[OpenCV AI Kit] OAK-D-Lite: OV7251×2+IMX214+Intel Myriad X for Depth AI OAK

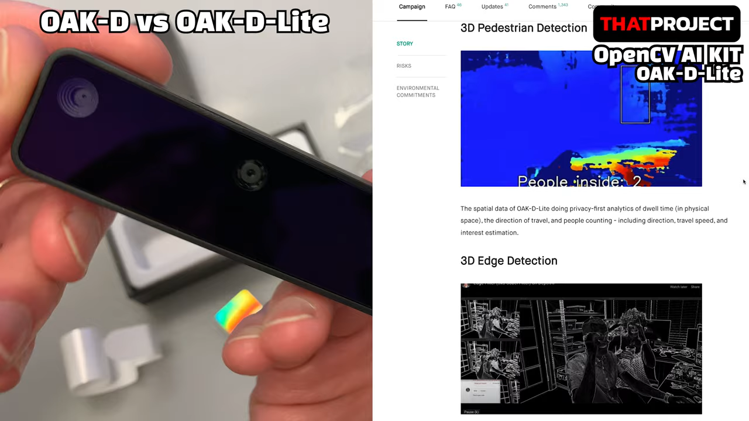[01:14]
This is also great but a bit disappointing. Also, the OctiWrite does not include an IMU, or Inertial Measurement Unit.